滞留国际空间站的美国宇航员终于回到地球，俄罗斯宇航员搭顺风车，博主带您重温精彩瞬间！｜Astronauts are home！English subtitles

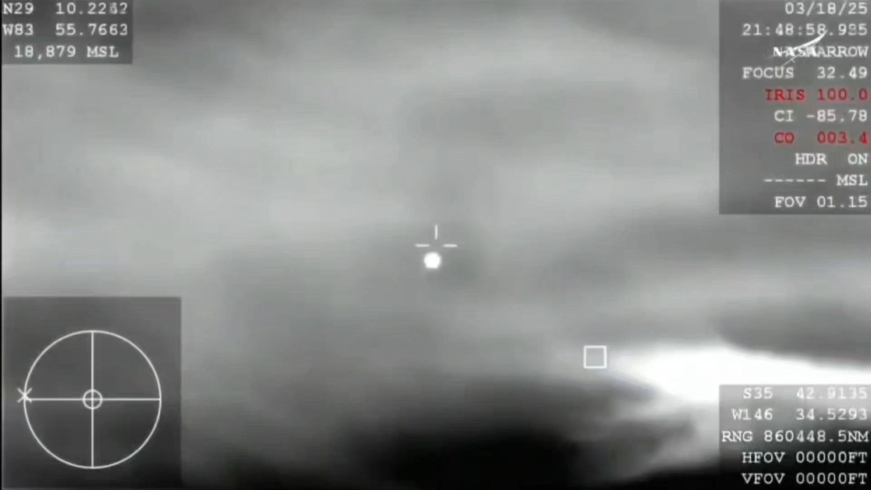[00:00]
right there have our first view of dragon freedom coming home to earth down from 350 to
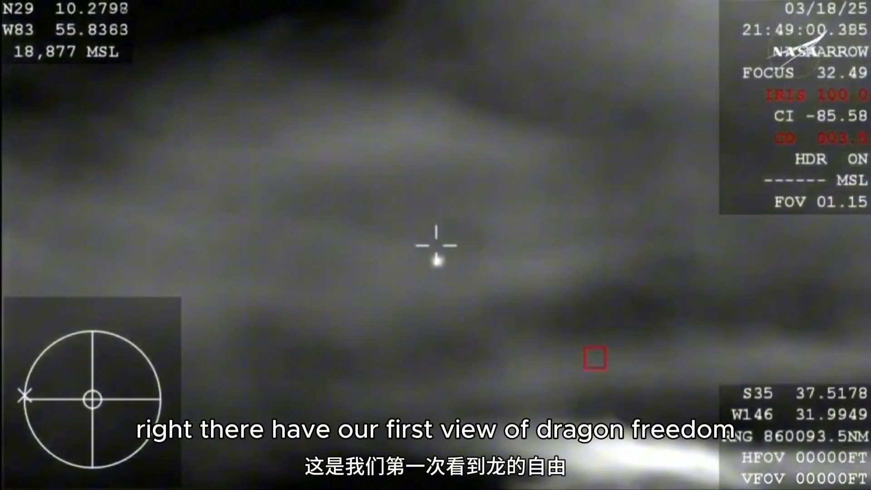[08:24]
Right there, have our first view of Dragon Freedom coming home to Earth.
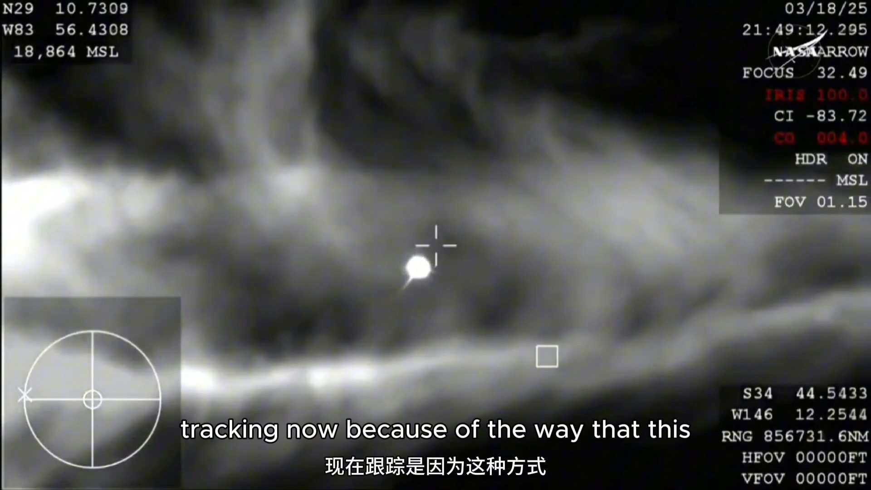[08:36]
Now, because of the way that this camera is configured, it does look like it is dark, but it is indeed daytime,
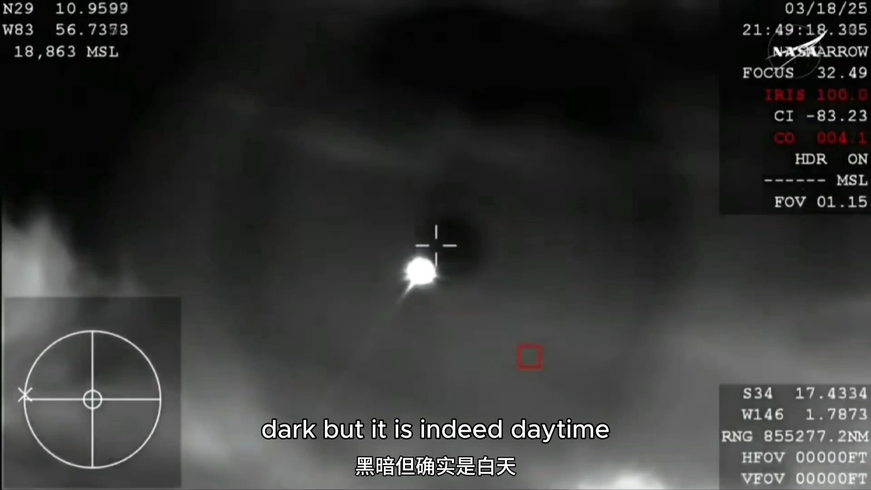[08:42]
and you're beginning to see that plasma trail as Dragon re-enters the Earth's atmosphere.